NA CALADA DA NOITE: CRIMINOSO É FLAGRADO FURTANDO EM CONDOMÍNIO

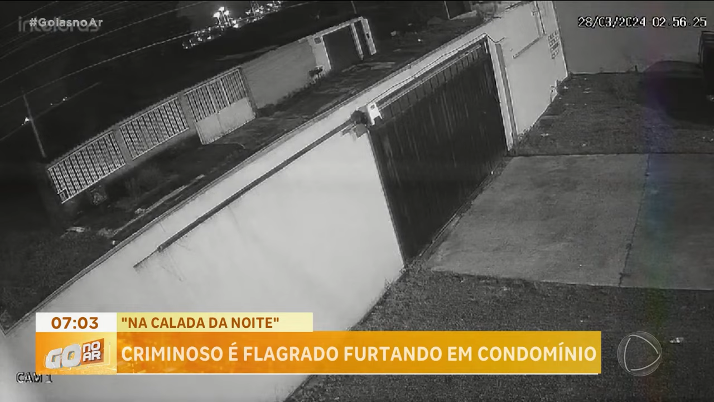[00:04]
O homem chega na calada da noite, pula o muro na maior tranquilidade, gente, e acessa o estacionamento. E analisando as imagens dá pra perceber que o criminoso parece conhecer bem o local e age com muita tranquilidade.